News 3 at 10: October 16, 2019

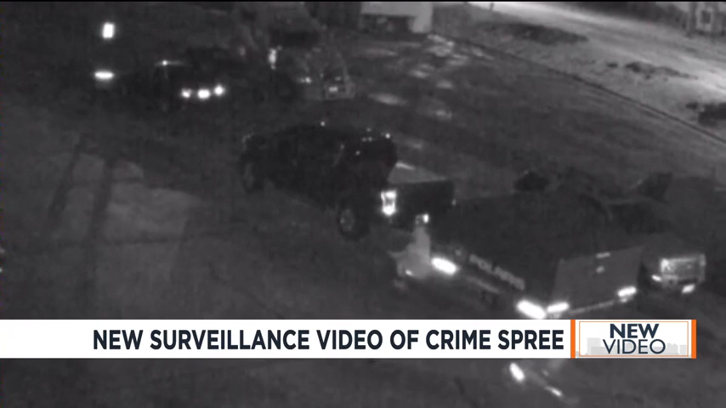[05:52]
This video is near the old Pick and Save building on North Spring Street. Beaver Dam police are hoping to identify the two people on the bicycles.